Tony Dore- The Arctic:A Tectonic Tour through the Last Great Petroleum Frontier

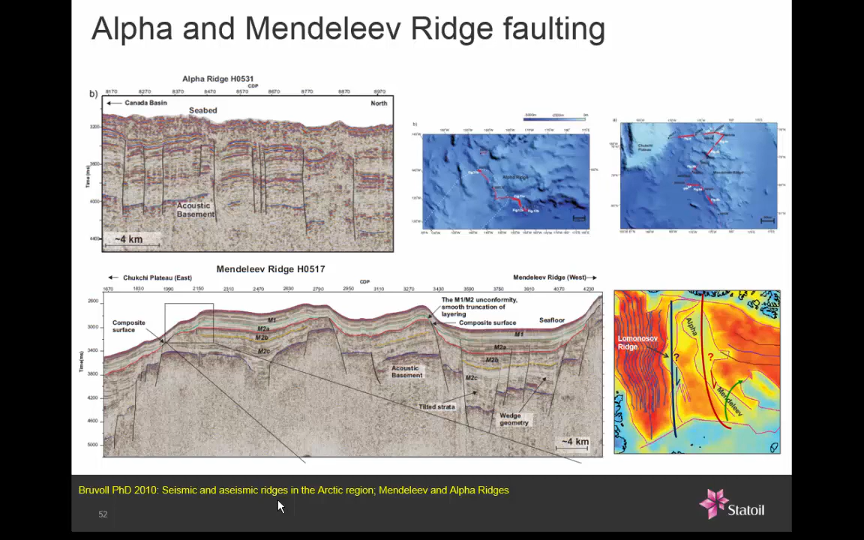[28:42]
So my thesis is that there may be continental material entrained within that ridge and that the shear margin might have been there. But it's still up for grabs. It's still up for debate. Now let's have a look at that shear along the Siberian margin. This one's really interesting.